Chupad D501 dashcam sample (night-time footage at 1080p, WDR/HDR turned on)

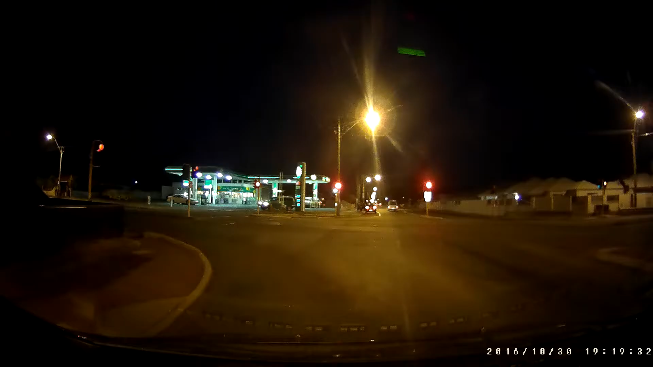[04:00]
See, we've entered a darker side of town here.
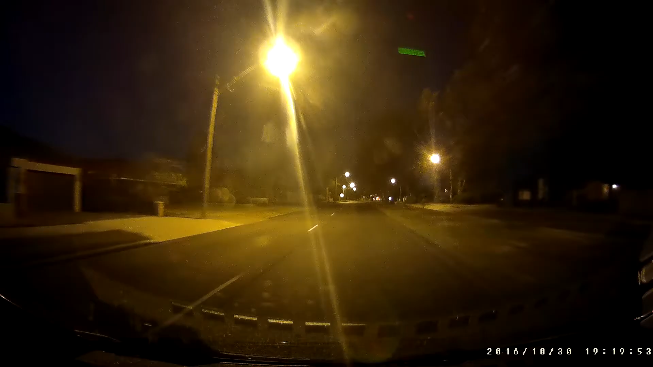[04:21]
See how it copes with the street lights and lack of lighting. That's going to do it for this video. Thanks again for watching, and I'll see you on the next video.